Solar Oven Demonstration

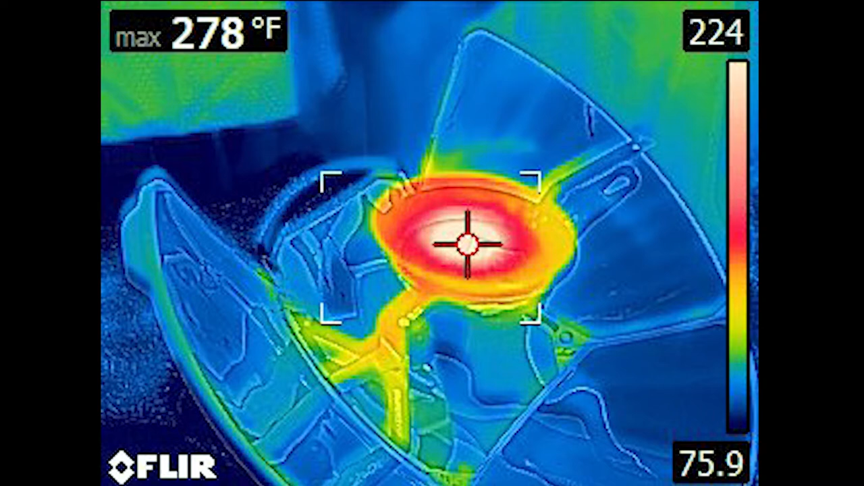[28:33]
On screen: max 278°F
So we see right there in the middle and that's showing a temperature right now of about 224 degrees in the middle of that pot. So clearly we could boil water there, but it would be hard to do anything like searing, right?